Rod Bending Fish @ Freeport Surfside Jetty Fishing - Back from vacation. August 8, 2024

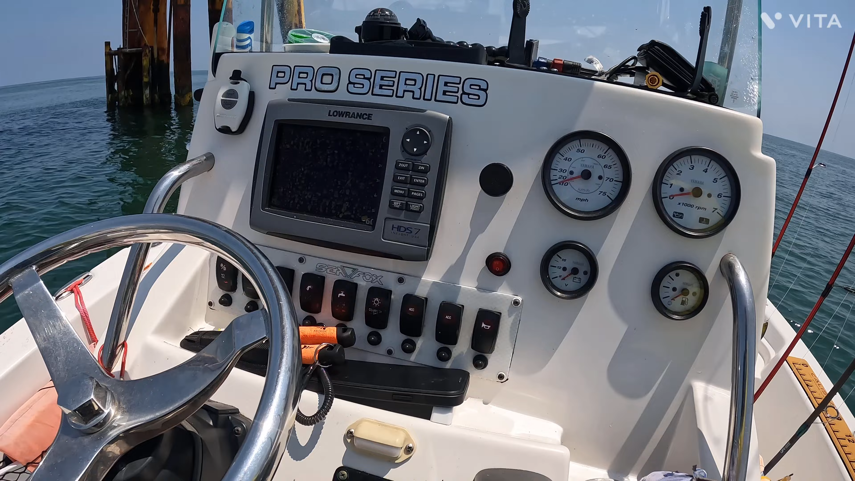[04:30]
Yan yung kawa ng isda. Tapos na malalaman mo kung ano yung lalim nila.
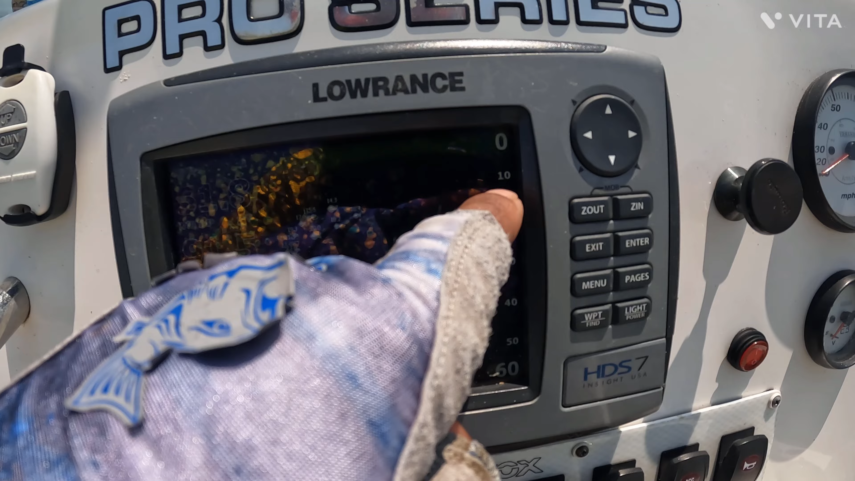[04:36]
Ito nasa in between siya ng 20 tsaka 10 feet.
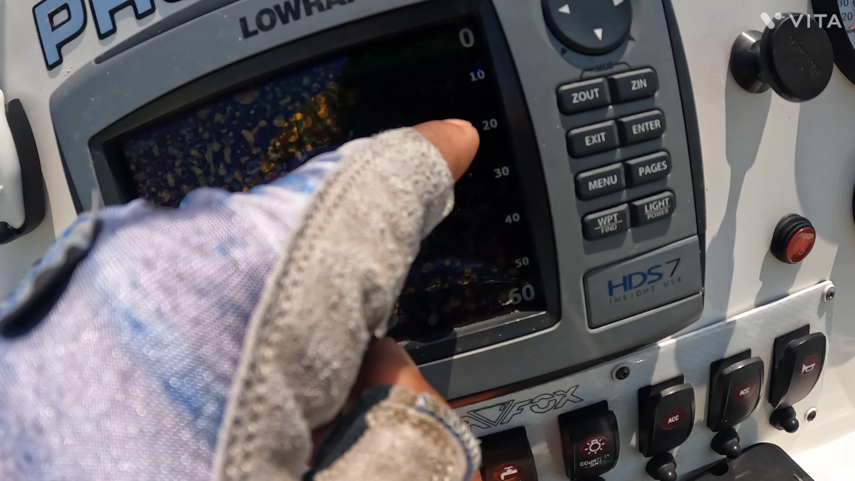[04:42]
So in between siya doon, doon sa 15 feet, andun yung isda. So pag nag-drop down ka ng line mo, kontrolado mo yung haba ng line pababa para kumagat yung isda.